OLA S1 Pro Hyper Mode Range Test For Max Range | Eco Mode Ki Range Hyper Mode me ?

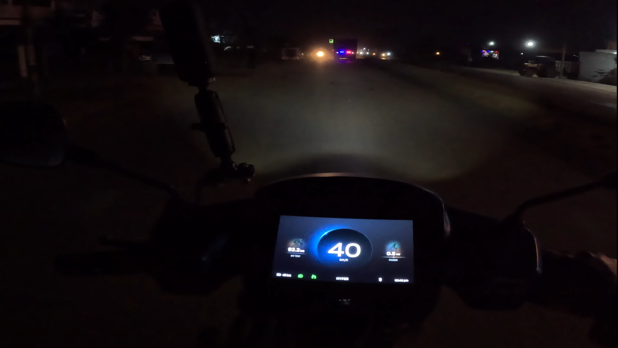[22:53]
45 किलोमेटर की यहां पर रीडिंग बची हुई है अभी ट्रू रेंज बची हुई है हाइपर मोड की और हम लोग अपने घर आ भी चुके हैं और टोटल 92 और प्लस 10 करेंगे तो लगबग 102 किलोमेटर की डिस्टेंस हम लोग कवर कर चुके हैं वो मीटर में देखकर के टो�
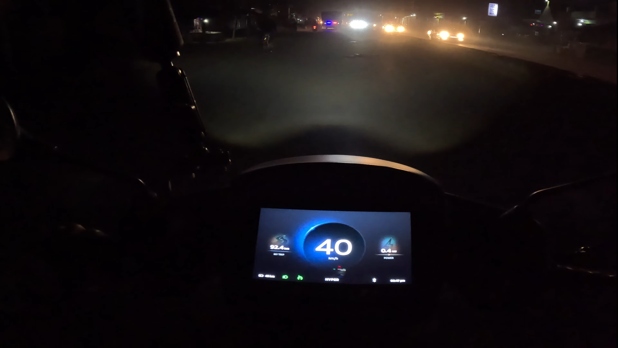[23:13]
तो अभी डिसाइड ये किया है कि अभी इसको और थोड़ा चलाते हैं अब दूसरे रूट पर चलते हैं और यही स्पीड पर
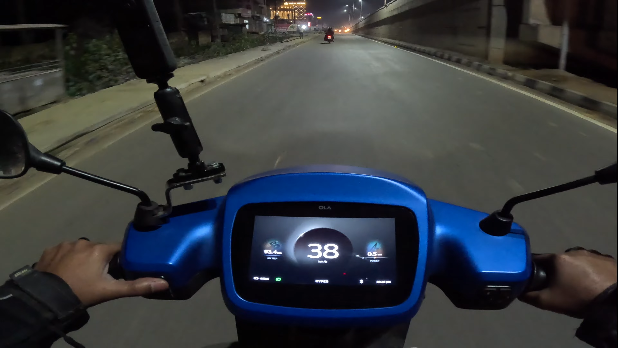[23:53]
गड चार गंटे होने वाले हैं तो 40 पे लगाते हैं क्रूज 10 किलोमेटर में ये जितना चलती है वहां तक जा करके 44 है
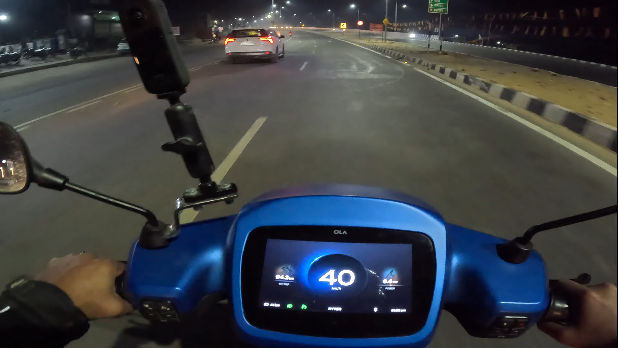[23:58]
34 पे वापसी कर लेंगे ताकि ज्यादा दूर न जा पाए 44 10
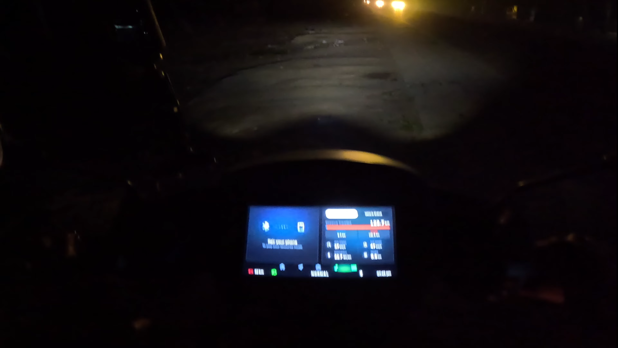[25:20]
तो टोटल रेंज कितनी आती है वो भी कल्कुलेट करते हैं वाकि आपको यहाँ पर हाइपर मून में आठ टोटल
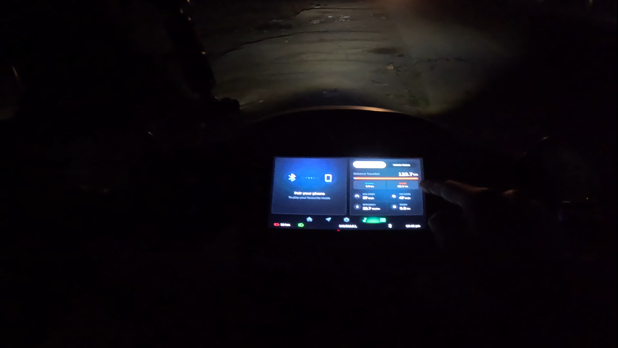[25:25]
121 किलोमेटर अब देखें 0.6 किलोवाट की पावर दे रहे तो टाइम लगेगा इसको
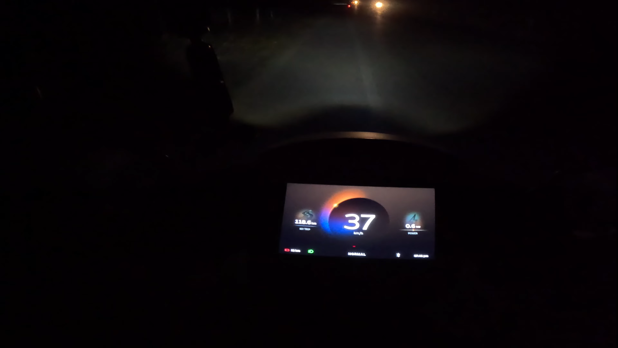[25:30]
पहुंचने में यह होती है राइट इफिसेंसी
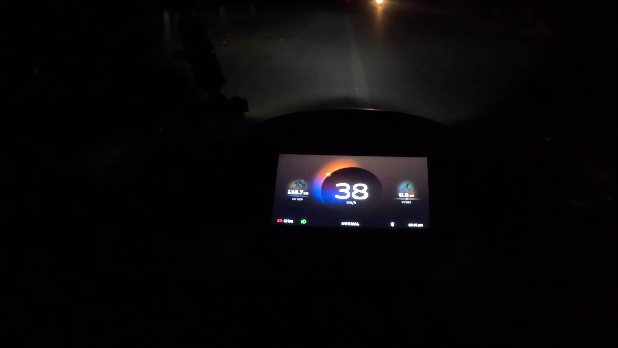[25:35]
कि 0.6 पर ही उसको फुट्टी जाना है बट देखें कितना स्लो जा रही है अभी
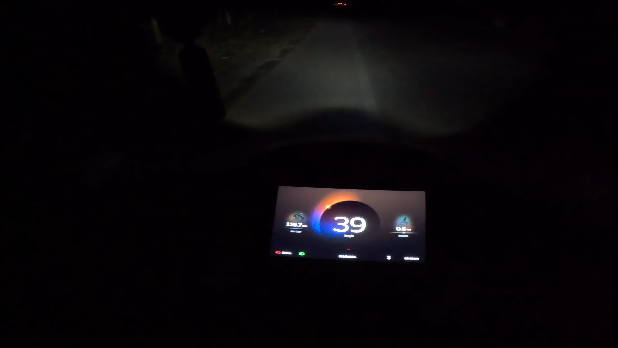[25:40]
एक्सलेटर हम कसके ले लेंगे तो बहुत जल्दी पहुंच जाएगी पट
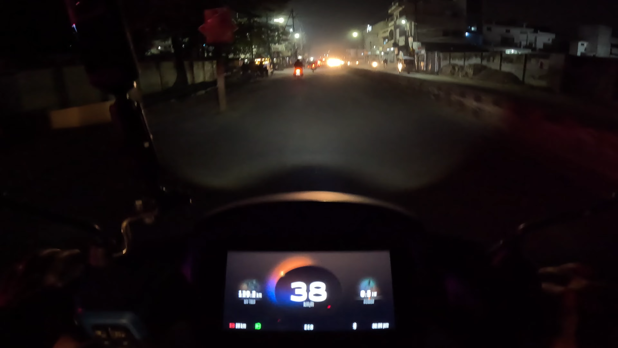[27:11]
समझाएंगे 135.9 किलोमेटर टोटल अपनी गाड़ी आज की